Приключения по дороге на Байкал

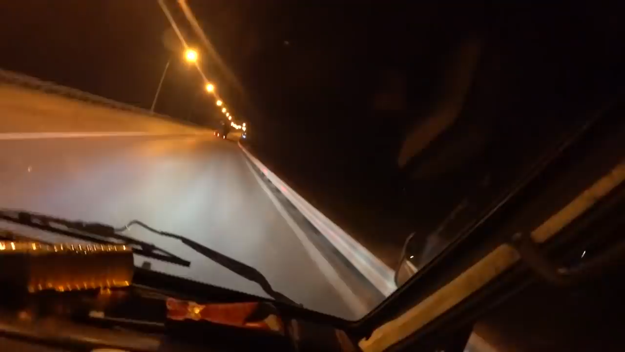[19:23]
Не Не Чувак Я Тебе Не Уступаю Там На аварии Кто-то Стоит На Тебе В Шоп Прием В Иркутск Так Так Ладно Объехали Вроде Ничего Страшного О Мамонты Живые Мамонты Настоящие Живые Мертвые Мамонты Офига себе Что я увидел
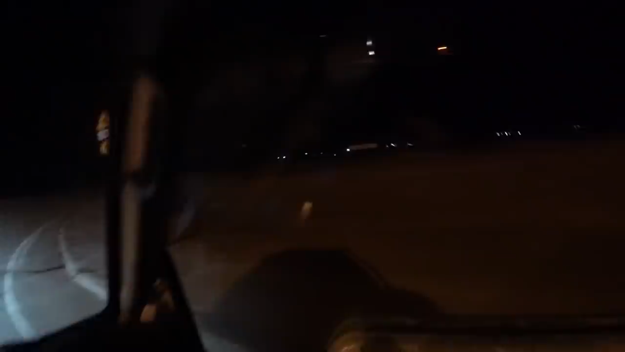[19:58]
Так Как бы не глушить Грузовик А то не заведу Сейчас в бордюр Задними колесами Упрусь Наверное
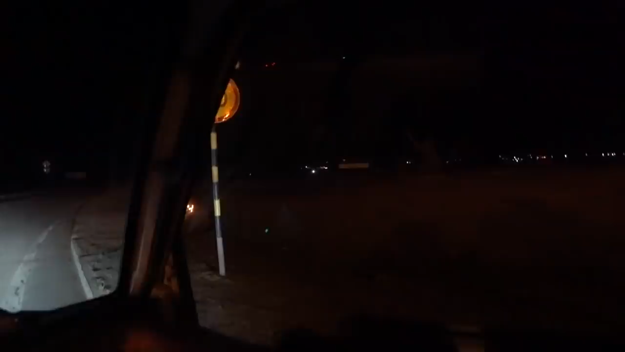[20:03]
О Уперся Так Аварийку Включил Нитрал Все Все
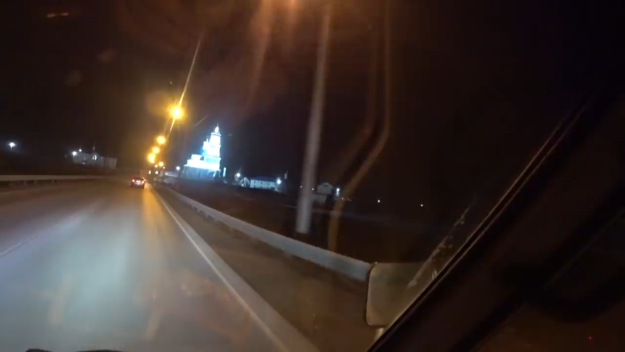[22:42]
Церквушка Вон такая Красивая Трехэтажная Или четырех Четырехэтажная Нормально Так